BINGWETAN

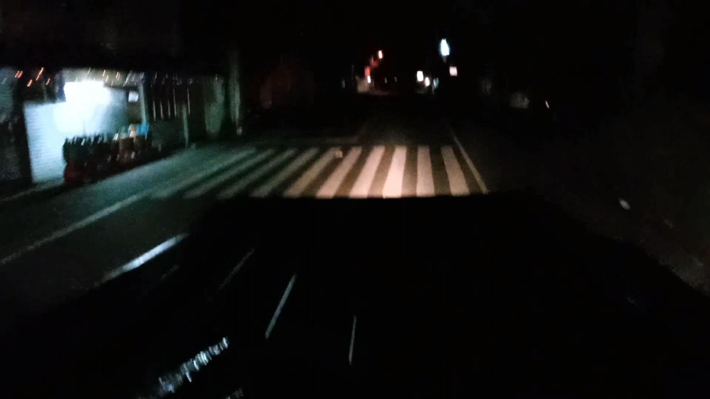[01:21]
tayo sa... Sungay. Ako pa to na ang Tagaytay. So, bababa tayo.
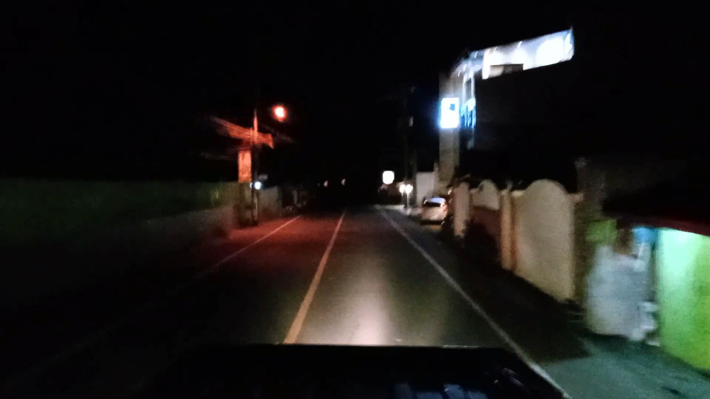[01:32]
Pupunta tayo na dagat. Dagat ng Talisay. So, first time natin ito gagawin mga kabuwig. So, yung susunod nating destination is abang-abang lang mga kabuwig. So, ayan. Ito po yung pababa ng Talisay, Batangas. So, mamaya makikita nyo po yung ating pupuntahan. Medyo madilim nga lang po mga kabuwig kaya ganito yung ating view.
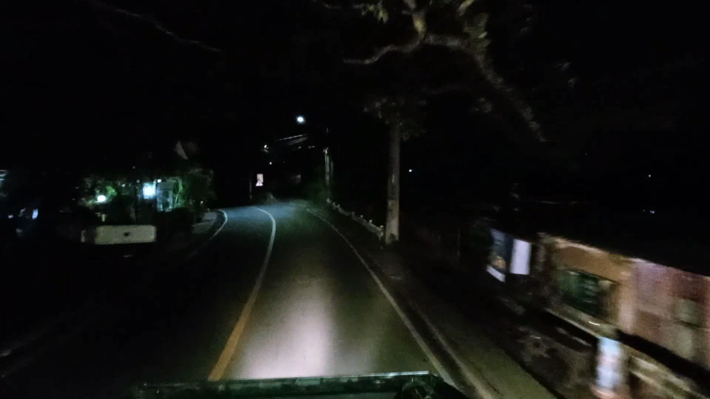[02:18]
Para tayong nasa Baguio mga kabuwig. Paliko-liko yung daan.